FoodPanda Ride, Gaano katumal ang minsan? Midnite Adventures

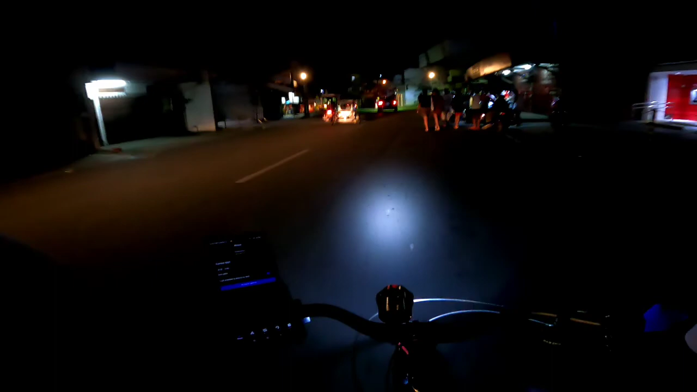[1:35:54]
So, ito lang yung Drifty sa tabi ng David Salon.